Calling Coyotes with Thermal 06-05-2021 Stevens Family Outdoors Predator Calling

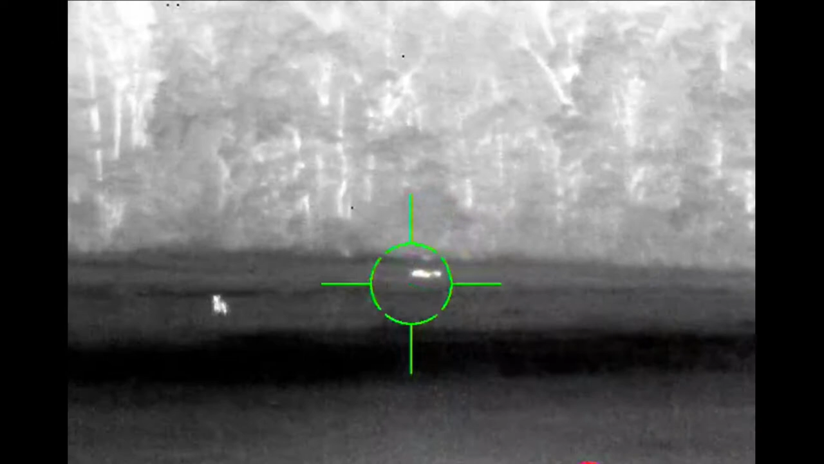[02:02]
There you go. Keep close to the cow, don't shoot, don't shoot.